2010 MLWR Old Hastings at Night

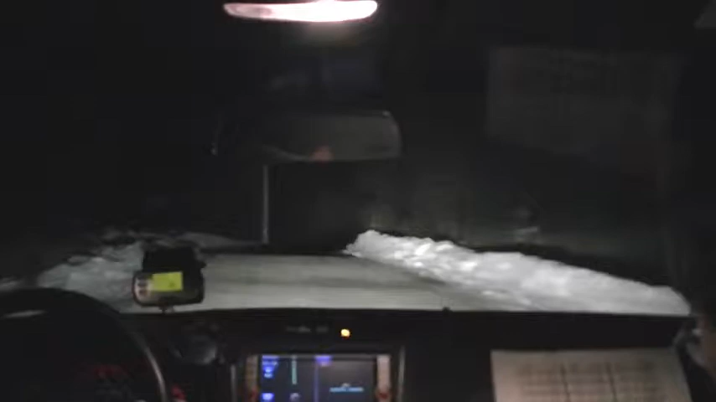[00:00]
Lots of heaves. And more coming up. At 8.6, another gas change. At 8.6, another gas change.